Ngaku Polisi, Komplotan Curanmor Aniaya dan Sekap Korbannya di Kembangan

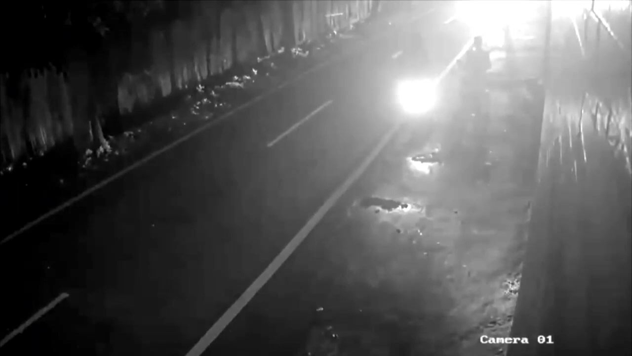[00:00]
Rekaman CCTV kasus pencurian sepeda motor oleh komplotan pria mengaku polisi di Kembangan Jakarta Barat ini viral di media sosial.
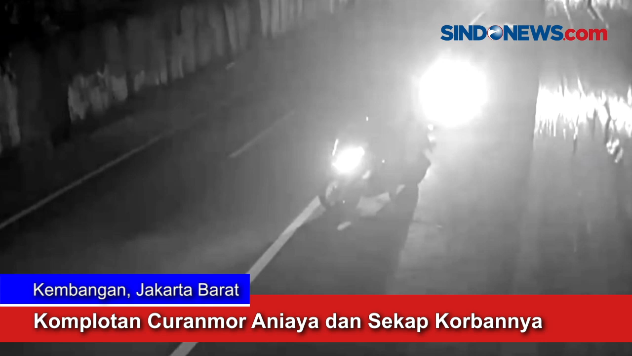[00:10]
Mendapat laporan korban, Polres Jakarta Barat langsung membentuk tim gabungan Jatantras dan melakukan olah tempat kejadian perkara.